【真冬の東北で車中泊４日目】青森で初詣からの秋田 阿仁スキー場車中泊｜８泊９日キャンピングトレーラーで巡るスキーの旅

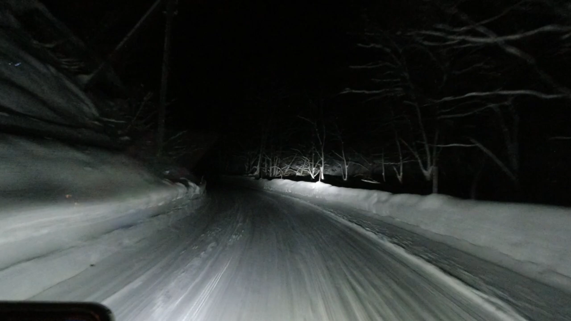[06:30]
スタイル地上までこんなアプローチが長いところってあったかよ、ほかに。どうして人はこの山奥までどんどん道路を開拓していこうと思ったんだろうね。さあ、あと2回ヘアピンを曲がれば到着です。